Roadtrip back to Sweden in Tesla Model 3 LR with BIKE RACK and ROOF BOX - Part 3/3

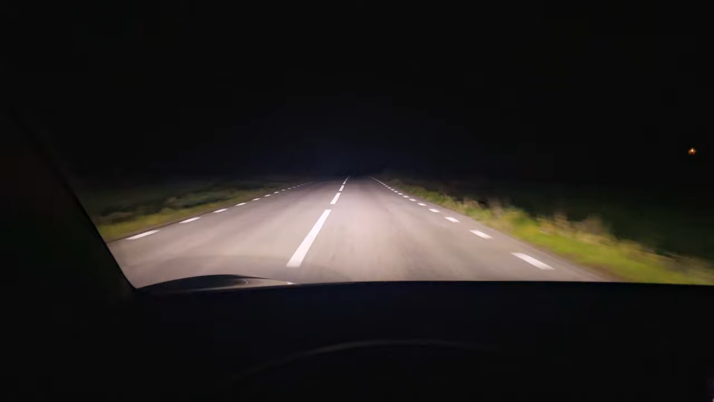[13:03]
all right we're on dark roads uh low beam high beam with lead bar i think mine is pointed too much to the ground so i'm gonna have to call them tomorrow and see if if it's supposed to hit the ground that much because i feel like it should be angled up a bit more you can see how it's kind of not focusing too much straight ahead and i think the iphone here is going to fool you because it auto adjusts exposure but i can assure you i see a lot more to the sides especially and